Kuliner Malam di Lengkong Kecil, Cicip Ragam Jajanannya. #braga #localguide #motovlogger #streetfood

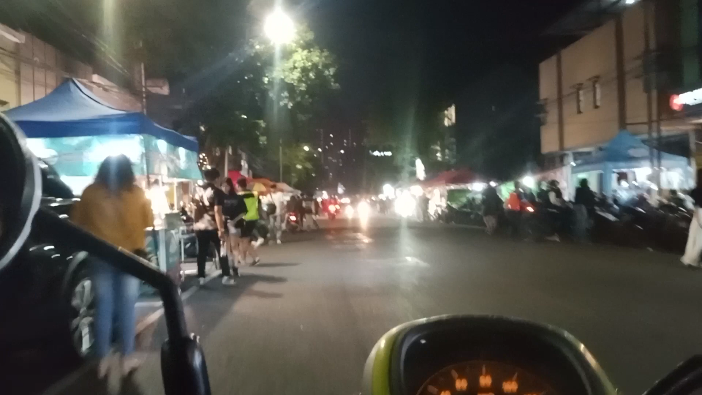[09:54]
Kecil. Kayaknya yang tengah sana. Ini Koreaan ini. Bisa diparkir, kan ada tempat parkirnya.
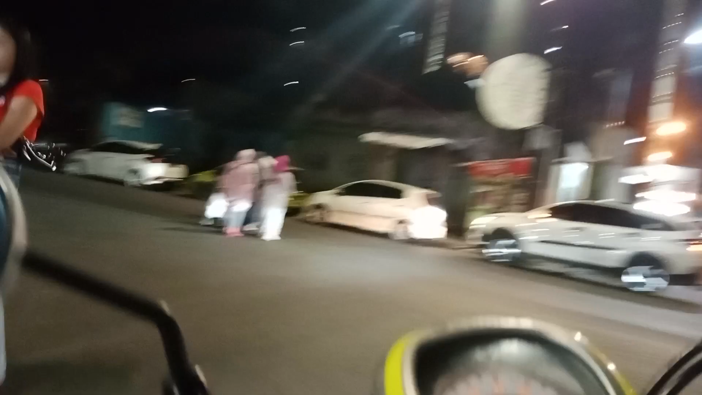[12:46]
Kejadiannya tak ayak. Nah ini parkiran. Biasa masih jam 8. Iya.